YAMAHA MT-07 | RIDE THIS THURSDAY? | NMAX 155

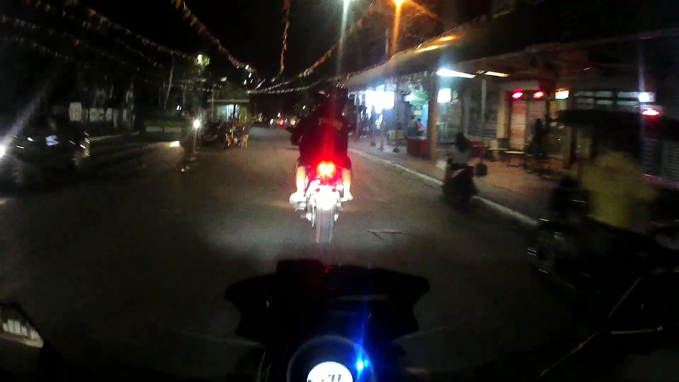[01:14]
Tunog niya parang ano, scrambler daw, saka Harley, parang ganun yung tunog niya, eh. Napaka lakas, no? Parang muscle car, kumbaga.
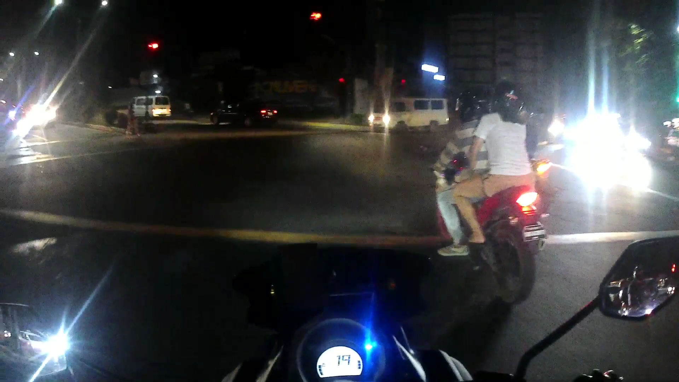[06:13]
Ganda. Napakamahal na tambutso. Parang pang isang Mio 40 na yun, ah.
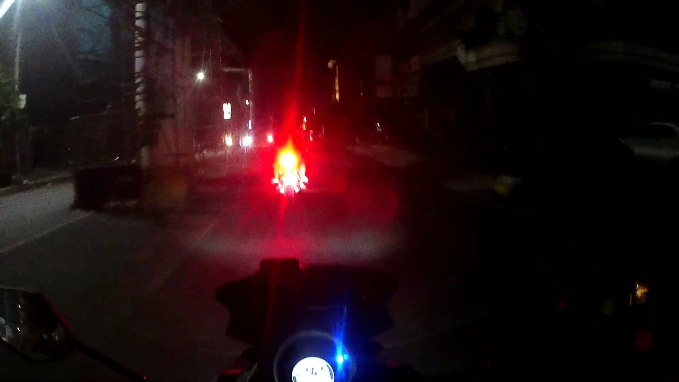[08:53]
Ito, si Christian kasi nasa 6-footer to eh, kaya bagay na bagay sa kanya yan. Yung ganyang klaseng bike. Ang angas ng dating mo, astig. Nakasa ka leather ka pa, no? Uy, ako. Kanina nga eh, may nakita ko, naka X-Max lang, naka leather siya. Pero ang angas siya, laki ng X-Max eh. What more pa kayo ito? Tapos ganyan pa yung bomba mo, no? Brum, brum. Hahay! Brum brum! Yeah! Brum brum!
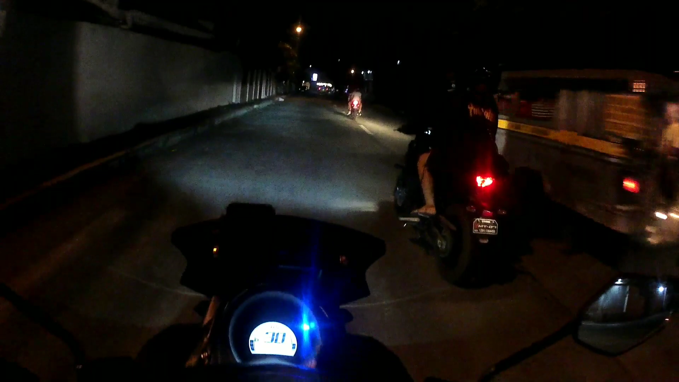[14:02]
Ganda talaga ng ano? MT-07, no? Ayun, MT-07 nando sa plaka niya, no? Ganda. Laki ng bilong. Big bike na big bike talaga, eh, no? Someday mga kabira, sana magkaroon din tayong ganyan. Pero mahal pa rin kita blahe.